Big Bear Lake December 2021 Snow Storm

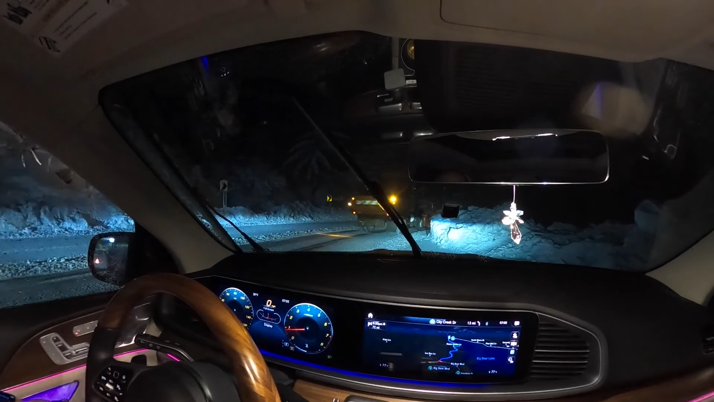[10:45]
oh my god they make a big deal it's not even one finger and they are already cleaning the road oh my god look at this all cars was